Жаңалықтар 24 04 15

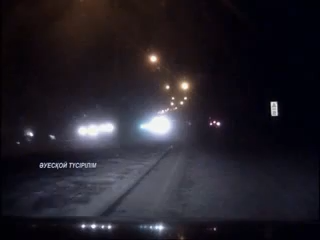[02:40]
Ниссан Сифира және даф жүргіз көлігімен қақтығызады. Сифира автокөлігінің жолаушысы сол жерде көз жұмған. Алапатқа кінәлі азамат көлігінің үртенгені ғарамастан оқиға орнынан әзін сұғытады.